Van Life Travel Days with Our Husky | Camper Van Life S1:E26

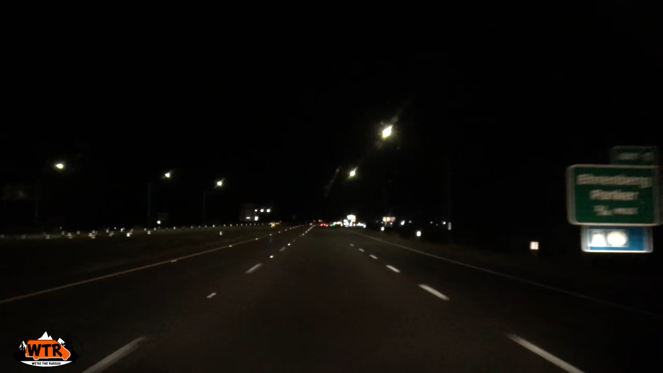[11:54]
There was no sign. No. No welcome to Arizona sign. Oh, here we go. There is. There is.